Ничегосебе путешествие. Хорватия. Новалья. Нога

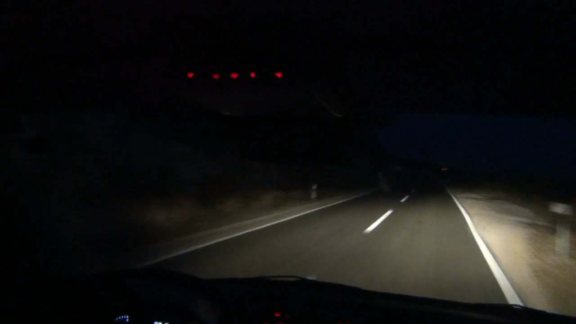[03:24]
11 часов вечера Ветер в лицо Ну точнее, в лобовое стекло И мы направляемся в Задар Чтобы узнать,